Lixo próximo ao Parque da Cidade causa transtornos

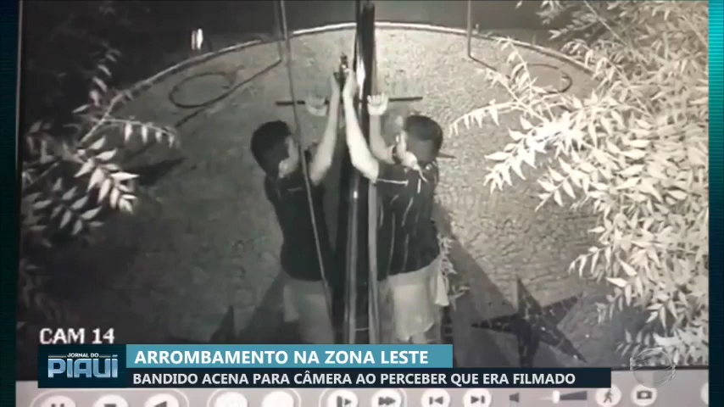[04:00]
um criminoso E a polícia quer saber quem é Para fazer perguntas, para indagar Para investigar Para tentar saber se ele já cometeu esse crime outras vezes Enfim,
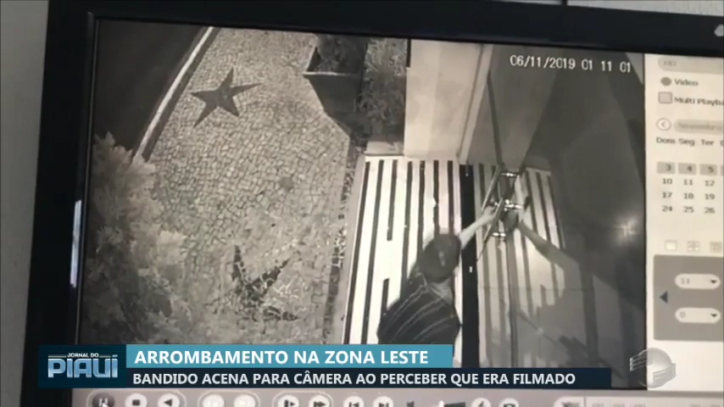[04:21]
olha só Um alicate desses de alto poder De pressão Que faz o arrombamento dessas portas aí Que talvez essa turma tenha acesso a tudo Quanto tipo de ferramenta E aí para roubar o estabelecimento que é a confeitiço É, aí o vigente estivesse aí armado Dá um tiro na cabeça desse vagabundo Aí não pode Porque o seu queio, porque o bichinho O estudante leva para a tua casa Isso é o tipo do marginal, rapaz O cara gera emprego É empresário Aí aparece um vagabundo desse Um marginal desse para ganhar a face E entra,